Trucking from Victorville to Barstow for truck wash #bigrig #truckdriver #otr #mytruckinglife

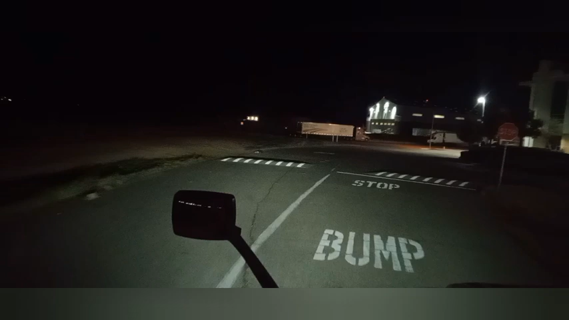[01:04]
You can see there's a lot of trucks parked here. I mean, there's truck stops. You got the one, there's 32 miles up. Then you over there in Hesperia, you got the pilot there, which that's probably where I'm gonna end up at.
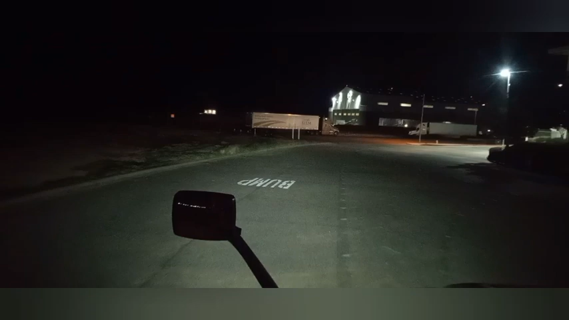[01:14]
Cause that's where I like to stay there in Hesperia. I don't like staying in Barstow. But at any rate.
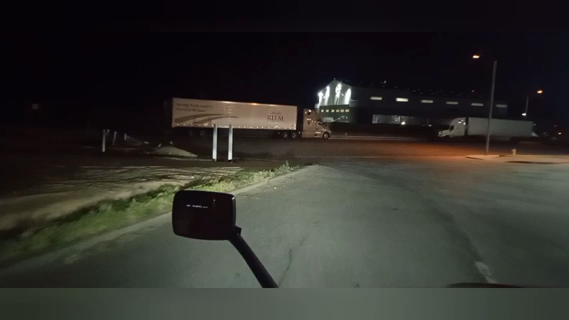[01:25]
Right on Innovation Way. Yeah.
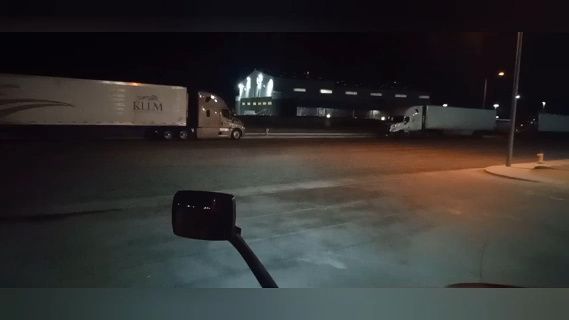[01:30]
Right there's the GE Aviation, where they do all the work on the planes. Yep. They ain't got no planes out there right now. But anyhow, yeah. Yeah, it's weird. I hadn't done nothing to my phone, but yet you got a clear picture today.
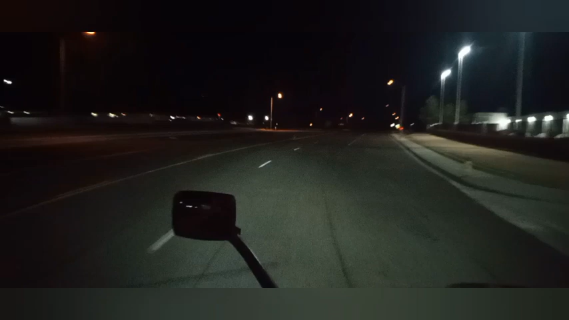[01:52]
Yesterday, when I was in all that snow and shit, it was dark. You couldn't hardly see nothing. I don't get it. Oh yeah, my bright lights are working again too. Imagine that. Oh well. It is what it is. It's all good. I mean, I got the video out there today.
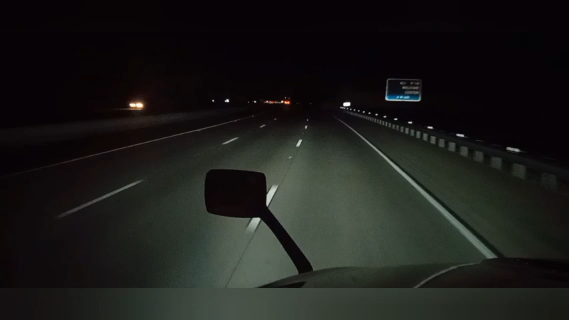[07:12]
But, yeah, it is what it is. It's a blue beacon, and I got to get it done. At any rate, I got to get it done. So, drink my Red Bull and then go up here and get her done. And you can see,
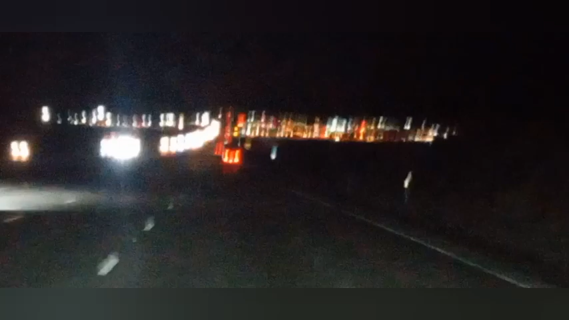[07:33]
that's Barstow, folks. Sorry about the shaky phone, but yeah, that's Barstow. Looks pretty cool in the lights. Yep. But yeah, we are 2 miles from the exit. 2 miles. All right, folks, here we are at the exit. It says strong winds. Use caution. Oh, great.
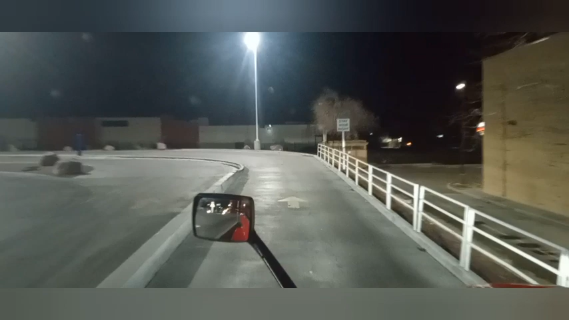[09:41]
There ain't nobody in here. What? All three bays are empty. What a deal. Well, I couldn't get that lucky again if I tried. I damn sure didn't expect that. No, sir. I was not expecting that. But yes, sir. I'm not going to complain. That's for sure.
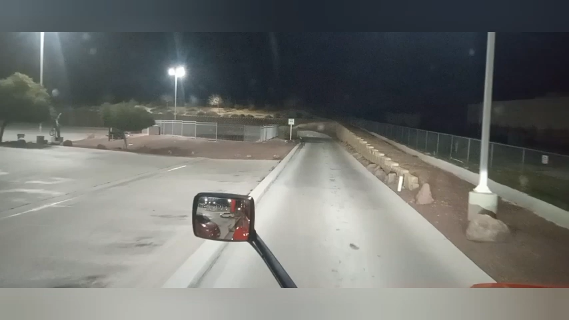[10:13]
So we're going to get on in here and get everything done. And get it done pretty quick, evidently. Yep.
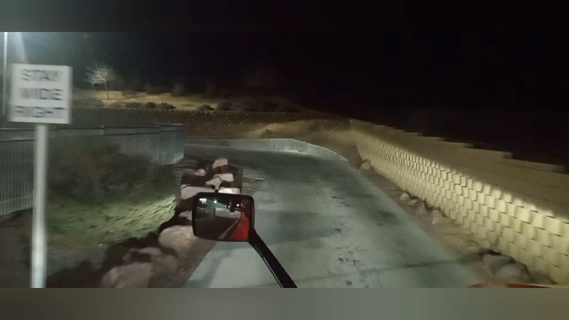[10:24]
So let's see, when you come around the corner here, which bay they want me to go in.
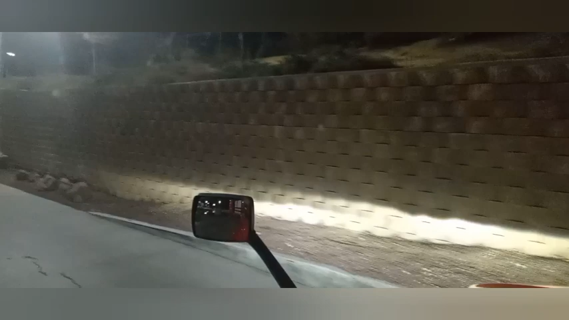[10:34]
And you ain't got a bunch of room to play with at this fucking truck wash. Oh, they want me at bay one, okay.
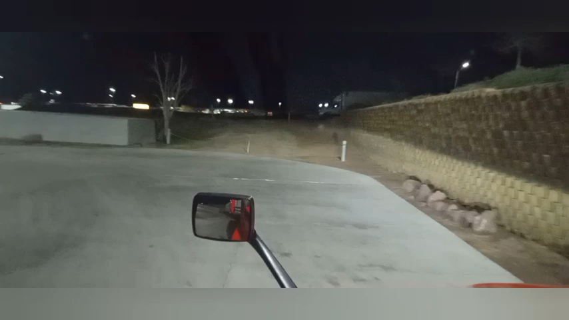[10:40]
The guy's already standing out there.
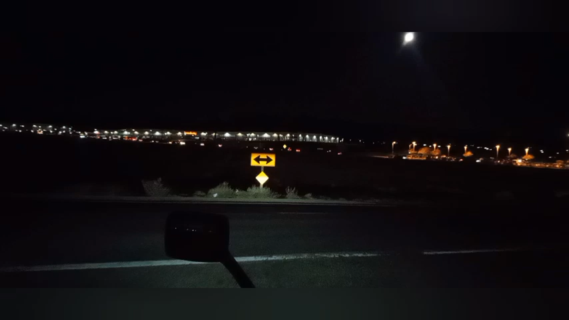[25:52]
Yeah, right here is where I was at. Turn right. I mean, it was worse than shit I was in yesterday. But yeah. All right. Arriving at Pilot Flying J on the right.
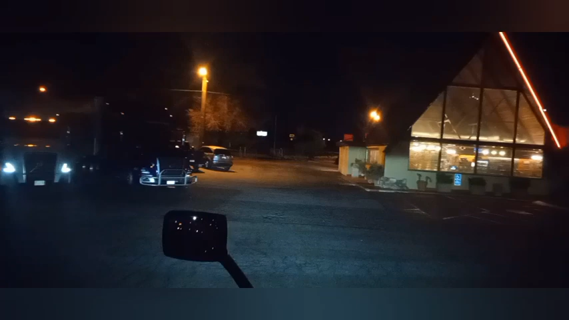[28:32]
That Outpost Cafe right there, they got some good food in there, but they are expensive. Yeah, buddy. But I've ate there a couple times.